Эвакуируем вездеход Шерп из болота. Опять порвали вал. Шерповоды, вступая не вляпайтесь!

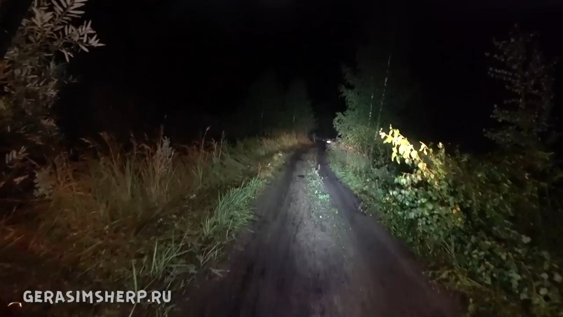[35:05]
Тоже была еще задачка в условиях того, что очень узкая дорога.